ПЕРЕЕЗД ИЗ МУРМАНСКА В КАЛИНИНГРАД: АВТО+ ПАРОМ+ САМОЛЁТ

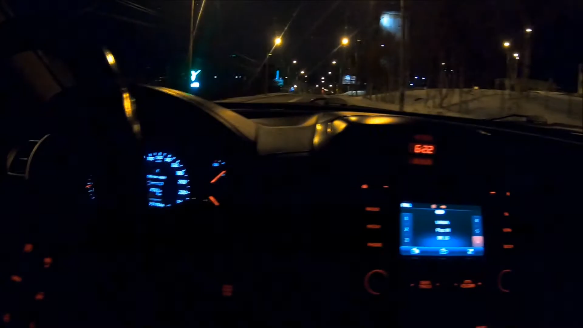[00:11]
Так, сейчас у нас 6 часов 22 минуты. Я стартую из города Мурманск.
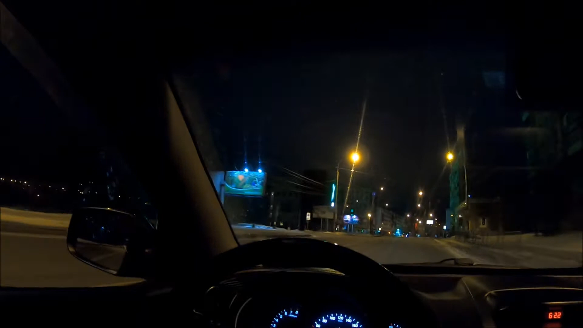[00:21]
Сегодня 5 декабря, и это переезд в Калининград. В Мурманске, в принципе, неплохая погода, минус 1 градус.
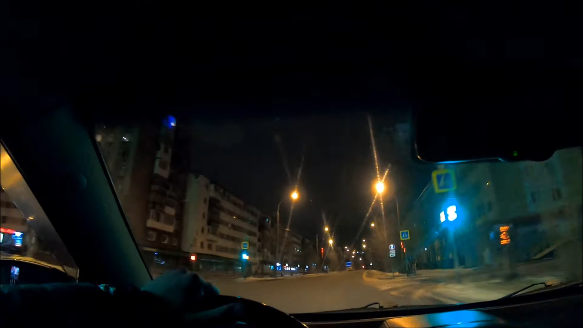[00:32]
Город спит, потому что это суббота, и у меня предстоит большой путь. Это 1347 километров до Санкт-Петербурга, потом порядка 180 километров до парома на Ось-Лугу, и потом машина поплывет, надеюсь, поплывет на пароме, и я полечу на самолете до Калининграда. Еду я вместе с собакой. Собака тут спит у меня в подушке, маленькая чихуахуа.
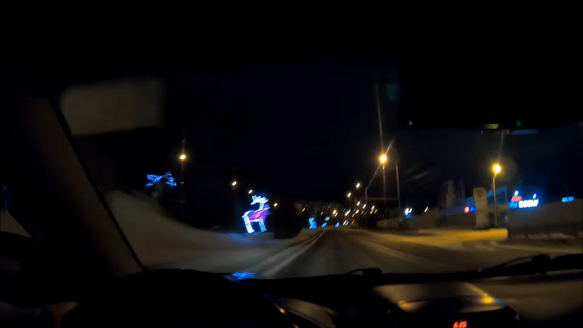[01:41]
Фигурки всяких оленей, лосей и других диких животных встречают гостей и жителей Заполярья.
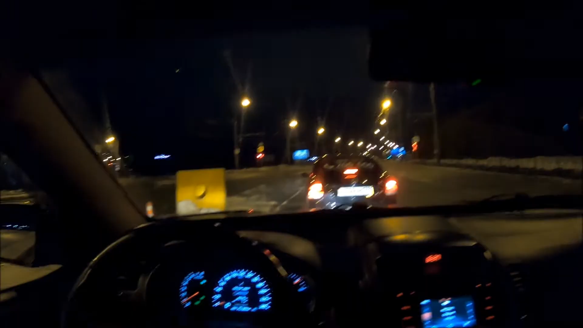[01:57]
Прикольно, может быть,
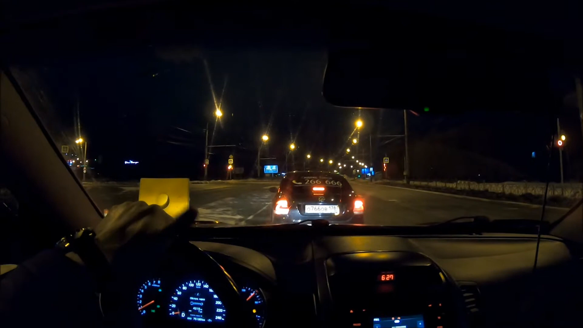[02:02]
даже символически встретился на перекрестке с Volkswagen Polo 766 номера Питерский регион. Это моя бывшая машина. Я на ней ездил несколько лет, ее продал несколько лет назад. С ней было много проблем, но, как видно, она еще на ходу. И полетела таксовать.
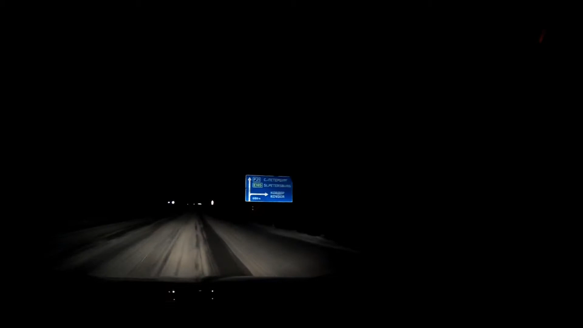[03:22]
Практически всю Мурманскую область я проехал. Осталось 50 километров до Кандалакши. И впереди отворотка на Кавдор. Погода переменчива. Дорога тоже переменчива. Кое-где вообще не почищенная. Кое-где практически без снега. Кое-где неумеренно заснеженная. И достаточно скользкая. Плюс практически нет видимости. Хоть и 10-й час утра.
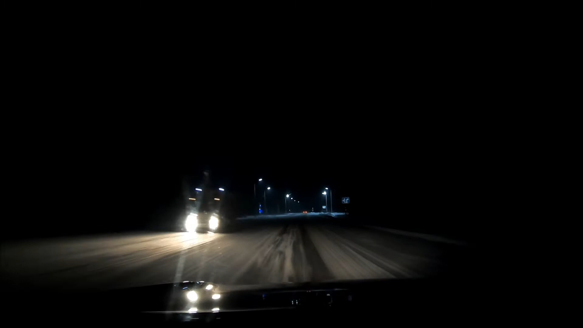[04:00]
Это отворотка на Кольскую атомную электростанцию. У нас впереди будет город Полярная Зория. А дальше Кандалакша и конец области.
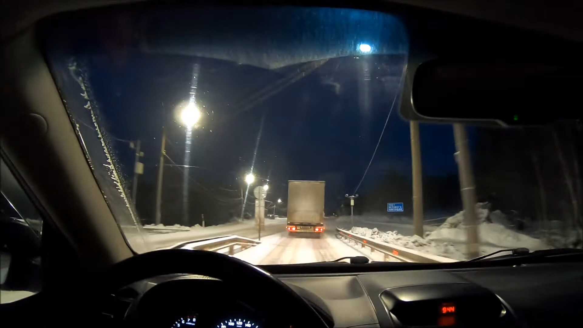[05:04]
Пост рисового контроля. Камеры. И так далее.